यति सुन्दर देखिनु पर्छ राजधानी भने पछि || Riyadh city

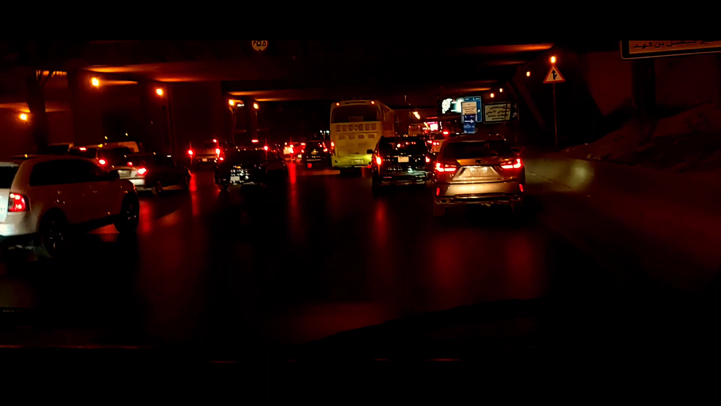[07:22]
हेर्नु त साथीहरू जाम गाडीहरूको जाम हेर्नु त कति धेरै जाम हो आम्बो भने जस्तो पो भयो त यार आज त